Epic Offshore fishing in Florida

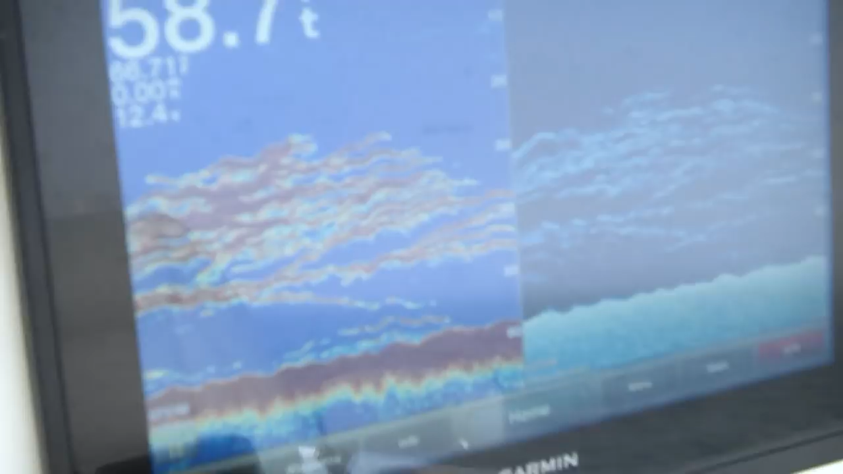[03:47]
There was a bunch of AJs at this spot so of course by dropping that live bait I ended up hooking another AJ.